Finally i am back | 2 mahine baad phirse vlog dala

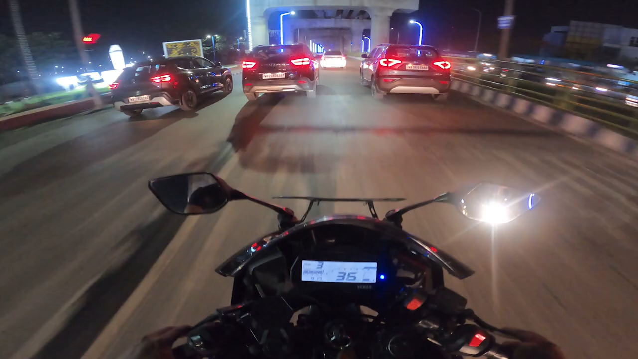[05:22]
और भैया हम आ चुके हैं न्यू टाउन पे, लेकिन यार यहाँ पे एक ही दिक्कत है, राइट साइड पे ये आपको बोर्ड दिख रहा है गाइस,
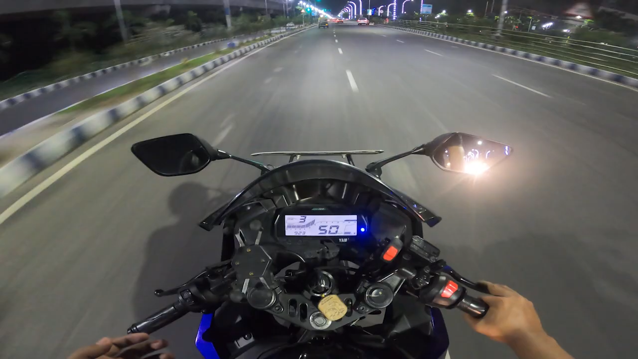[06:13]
आपको स्पीड लिमिट में रखना पड़ेगा वरना फाइन हो जाएगा। और गाइस लुक एट द सीन मैन, आगे का नज़ारा देखो, मतलब कितना खूबसूरत है यार।
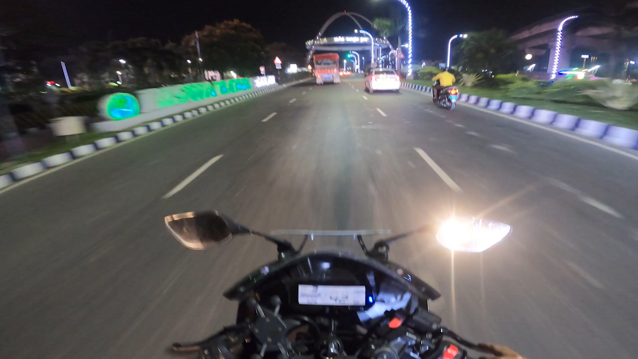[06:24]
आपने तो मेरे ब्लॉग में बहुत बार देखा भी है विश्व बांग्ला गेट,
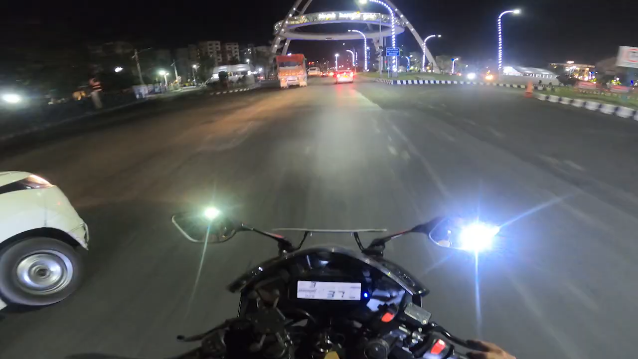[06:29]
लेकिन यार रात के टाइम पे कभी नहीं देखा है, मतलब अलग ही खूबसूरत लग रहा है यार ये वाला, वाओ।
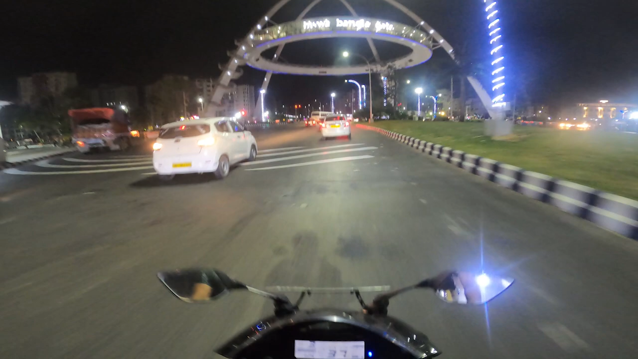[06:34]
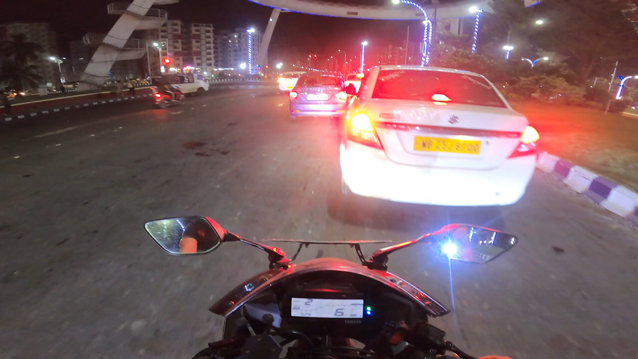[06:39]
अब बस यहाँ पे रुकना है, वो आओ यार, और अभी भी खुला है क्योंकि ऊपर बहुत सारा लोग दिख रहा है अभी।